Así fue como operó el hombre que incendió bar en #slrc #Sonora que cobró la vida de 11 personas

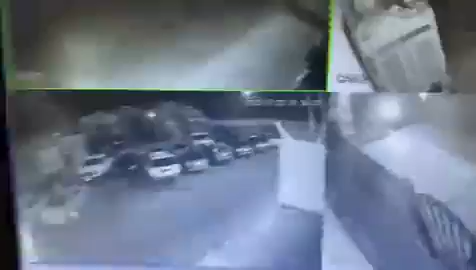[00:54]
Se estaciona justo enfrente del lugar de los hechos. Descendiendo,
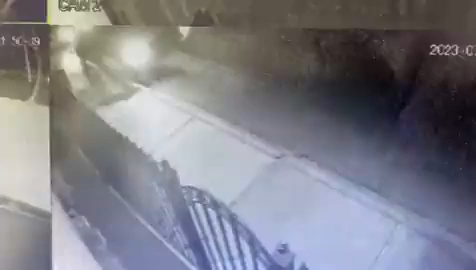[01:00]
al parecer es cuando esta rociando lo que es el combustible. O preparándolo, o preparándolo, ahí podemos observar, nuevamente se vuelve a cortar.